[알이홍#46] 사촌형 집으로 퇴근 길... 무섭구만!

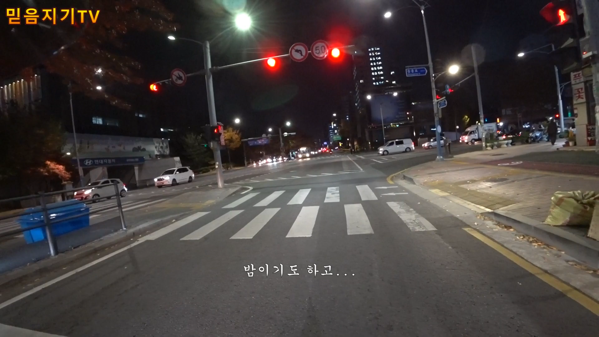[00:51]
밤이기도 하고 이런 데는 밝은데 또 용인, 수지 그쪽은 길이 어둡지 않을까라는 생각을 하게 되네요. 이 아리옹과 이 잠시 이별하기 전에 하루하루가 마지막이다라고 생각하고 하고 있습니다. 이제 시즌 오프니까 그래서요.